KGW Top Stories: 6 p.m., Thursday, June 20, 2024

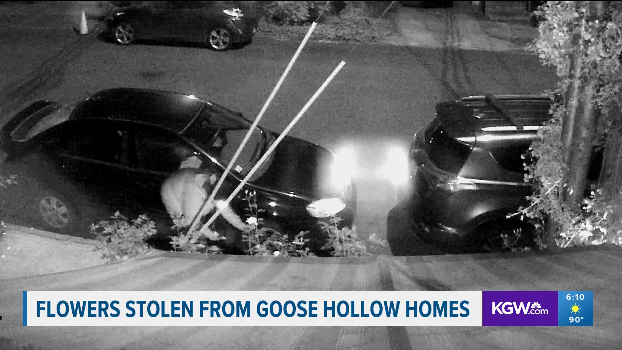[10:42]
A rude awakening in southwest Portland's Goose Hollow neighborhood. Home surveillance video you see there shows people taking roses and other flowers from several homes earlier this morning. The one homeowner we spoke with says he's dealt with flower thieves in the past, but this time was a bit different.